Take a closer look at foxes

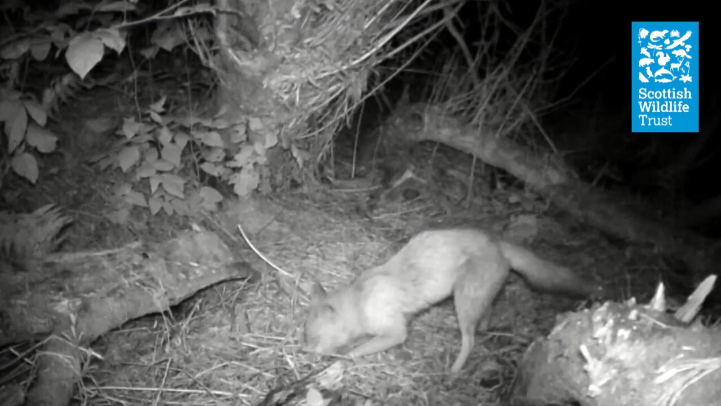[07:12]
to fruit, to scavenged food, to meat like rabbits that it's caught.
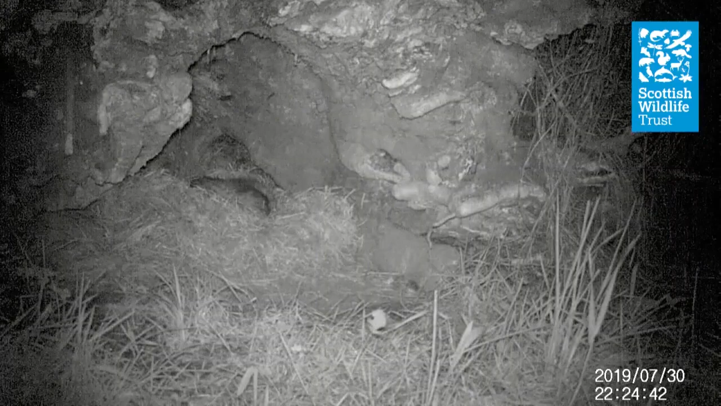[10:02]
Foxes have even been found to live in harmony alongside badgers in a badger set. Foxes have 28 different sounds in their repertoire.
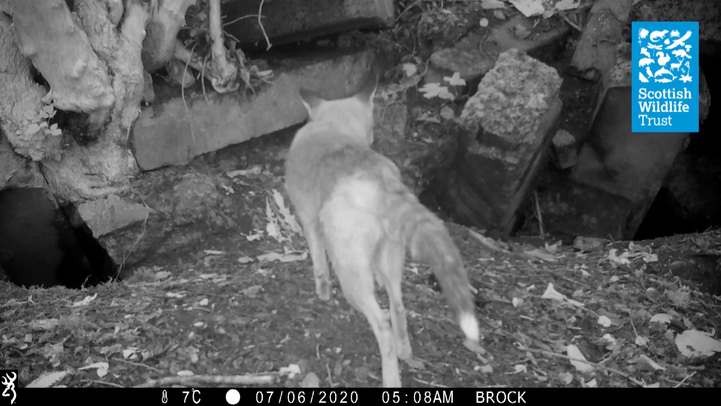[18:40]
So it's still not going into that hole Very interested I think we can safely see it But the foxes here are not using this hole A little limp there